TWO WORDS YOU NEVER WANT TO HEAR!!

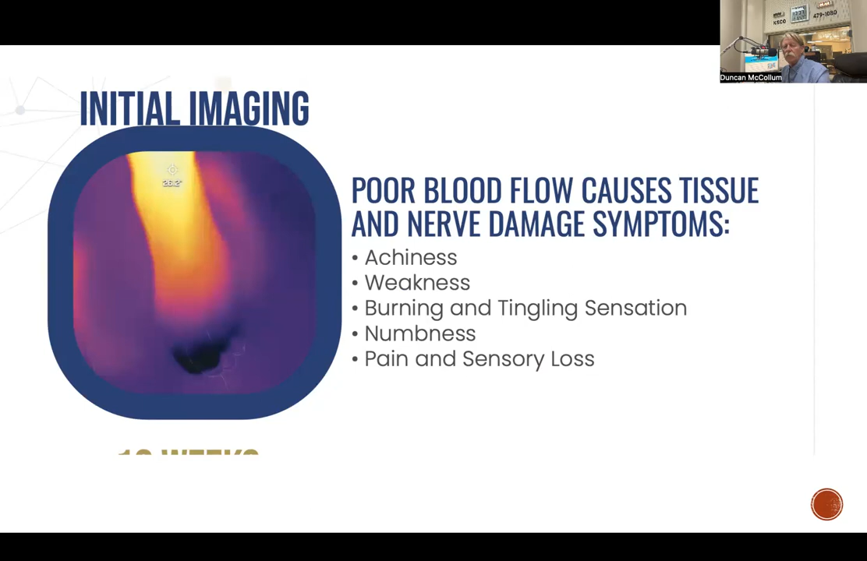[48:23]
A lot of times, we'll see red, purple, or black at the extremity distances, which tells us that something's being cut off and weakened there.